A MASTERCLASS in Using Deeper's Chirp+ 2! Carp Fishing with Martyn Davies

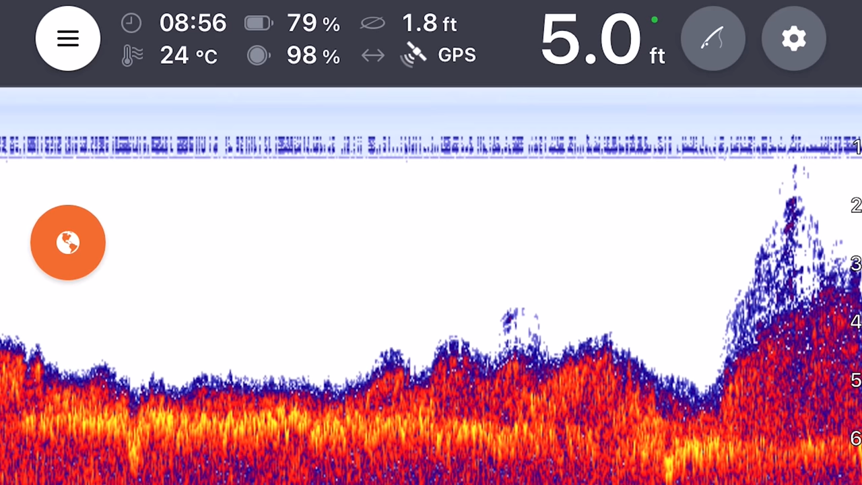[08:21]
On screen: depth 5.0 ft, water 24°C
to uh sort of pushing six foot coming over what looks to be maybe like a weed bed there dark purple i can see the sort of strands of weed sort of reaching up to the surface of the uh surface layer of the of the water there but yeah it seems very very up and down coming into that sort of deeper sort of gully in the margin
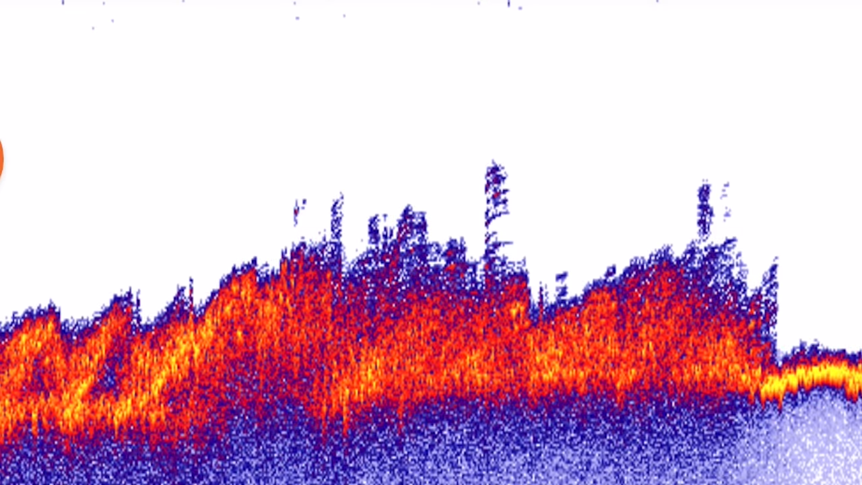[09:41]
so already it's uh just dropping into that gully now five foot nine and there is absolutely nothing down there it's glowing yellow i'm pretty sure that if i was to drop a lead down there it would be going down this hard is under my feet
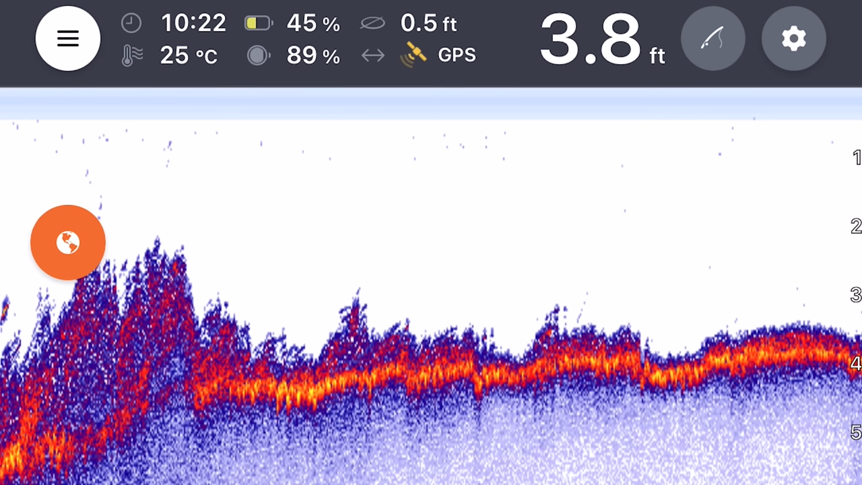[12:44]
On screen: depth 3.8 ft, water 25°C
really really clean and a perfect place that you'll be able to present the bait i'm just retrieving it ever so slowly slowly because i can actually see some sort of visible weed on the surface as it's coming forward and then bang starts to hit that weed again and it's actually quite dense because the sonar is struggling to get to the bottom of the lake bed
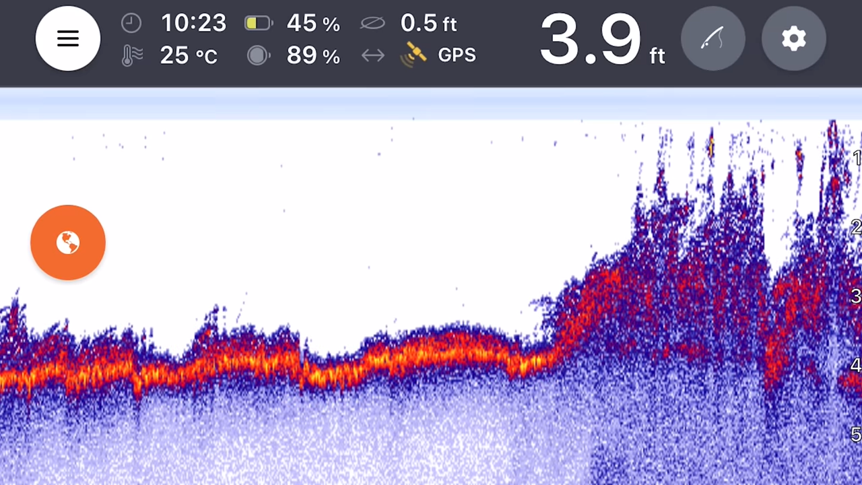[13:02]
On screen: depth 3.9 ft, water 25°C
it's a four foot sort of depth from the very small little bits of the lake bed that i can see on the sonar but it's again another good two foot of weed